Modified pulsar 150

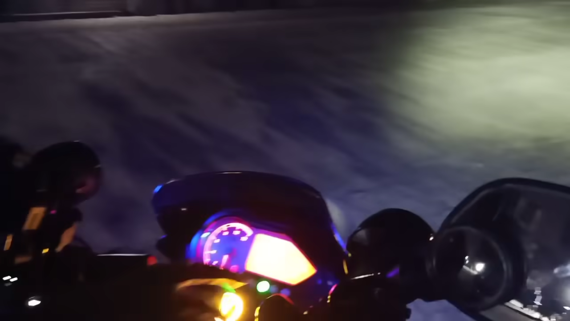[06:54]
तो ये है लो बीम और ये हाई बीम, ये लो बीम और ये हाई बीम, बहुत ज़बरदस्त हेडलाइट है ये M02H का ब्राइटनेस।